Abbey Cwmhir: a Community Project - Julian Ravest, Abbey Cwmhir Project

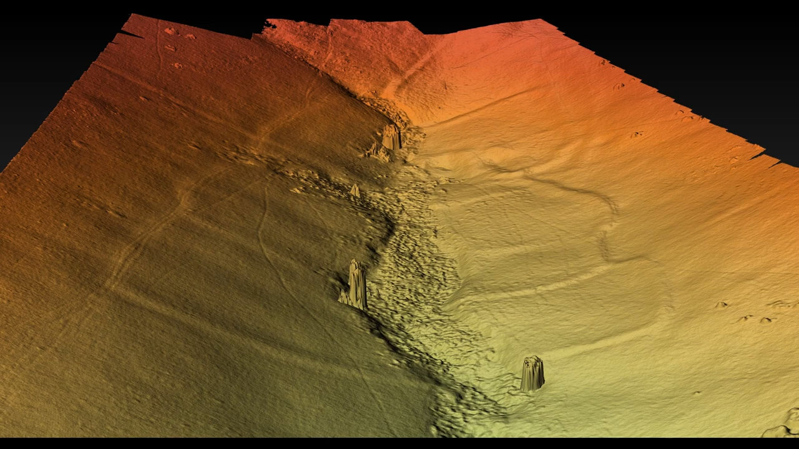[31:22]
Taken together with Grice, these suggest a specialist sheep and possibly cattle enterprise on a significant scale. An organisation and management which possibly stemmed from Cistercian influence, if not control.
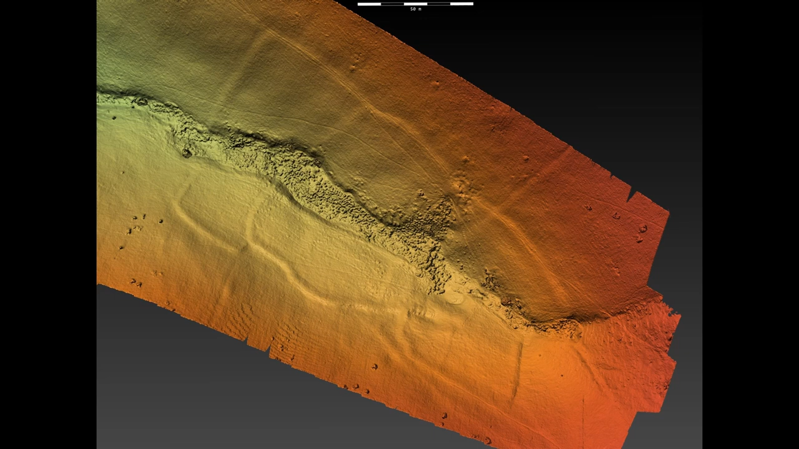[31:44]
And now for a lowland site. This is Manorti, a Cistercian grange near Knighton.
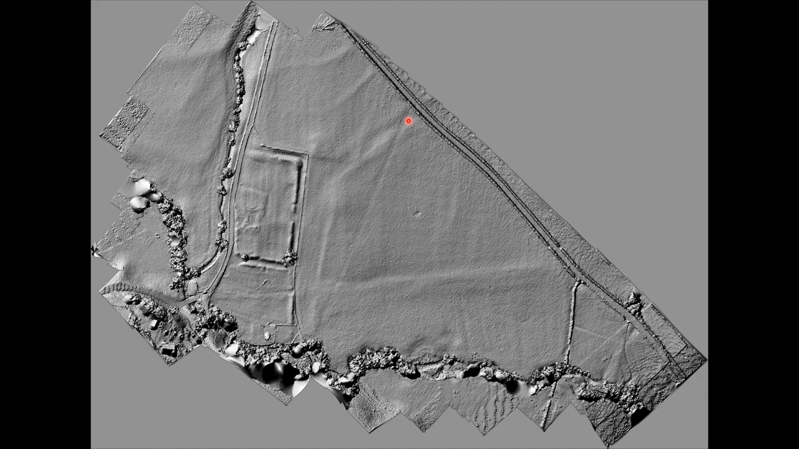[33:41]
While a wide track between banks was probably used to drive stock to upland pastures near Offersdyke.
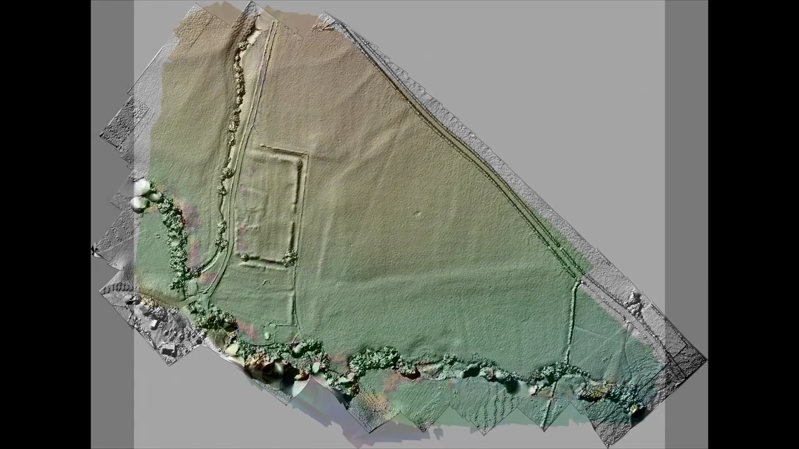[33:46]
I have coloured the higher ground in orange, down to green along the Ludd. This site is referred to as Manorti moat. I wanted to emphasise that any water put into the surrounding ditch would simply have flowed out at the southern end.
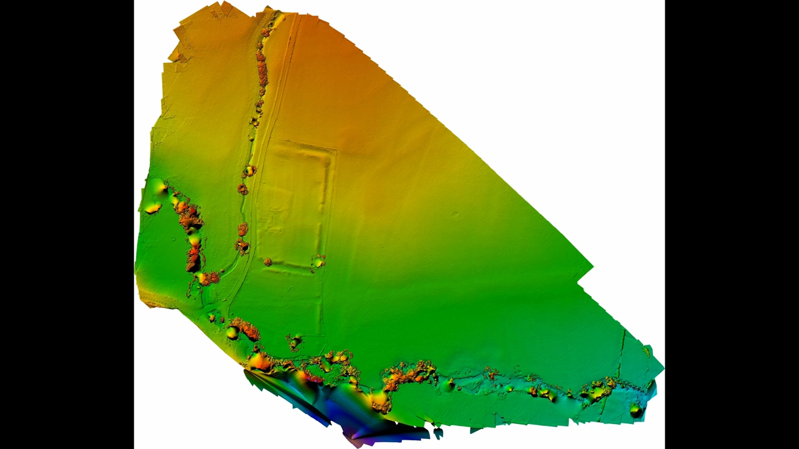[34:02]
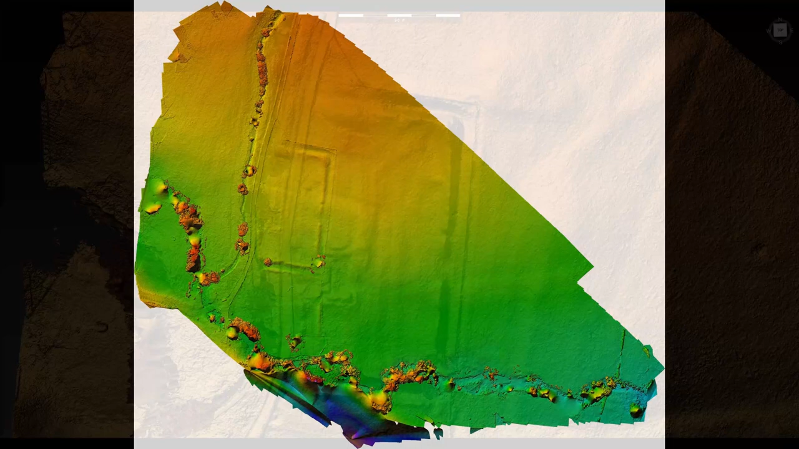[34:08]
Exaggerating the heights in the digital model shows the form of this site more vividly. The possibility of the rectangular banks and ditches being defensive enclosing a large interior become more plausible. These earthworks are significantly different to any of the surrounding field boundaries. This is further supported by the double banked southern boundary.